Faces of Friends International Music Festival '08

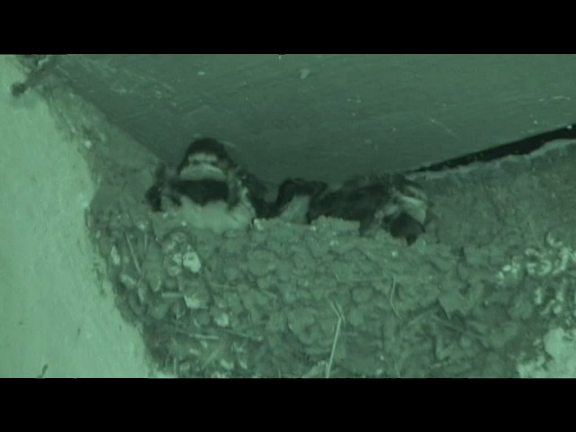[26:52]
Попка видна, а где лица? А, лица, лица друзей, вот они.